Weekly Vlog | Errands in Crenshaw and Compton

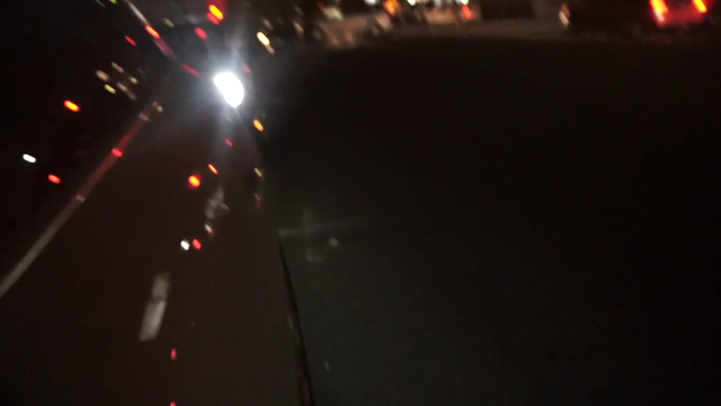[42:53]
a motherfucking accident right there y'all y'all see that i'm sitting here trying to get cash out and all i hear is a big ass bang